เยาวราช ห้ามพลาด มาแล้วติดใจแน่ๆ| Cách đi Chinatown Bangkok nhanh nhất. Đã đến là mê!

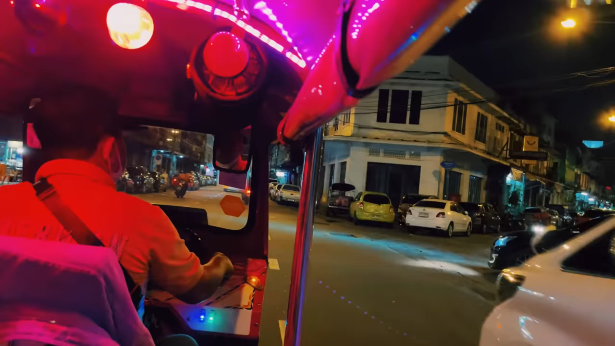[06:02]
ตุ๊กที่นี้เขาขับเร็วมากตุ๊กๆก็ได้ใช้แซงขาไหล่ง่ายๆหมดเลยนึงดอลแล้วเลยละมูชัยเย็นรัดละถูกพี่